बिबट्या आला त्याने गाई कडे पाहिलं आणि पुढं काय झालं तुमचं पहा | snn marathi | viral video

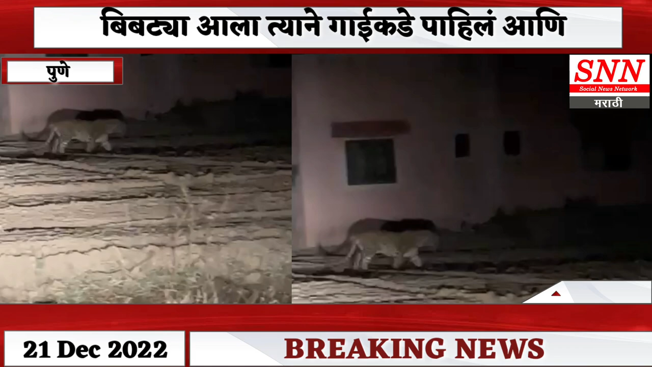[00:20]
रात्रीच्या अंधारात दबा धरून शिकार करणारा बिबट्या लोकवस्तीत मुक्त संचार करत विधास्तपणे लोकवस्तीत भ्रमंती करताना आढळून आला.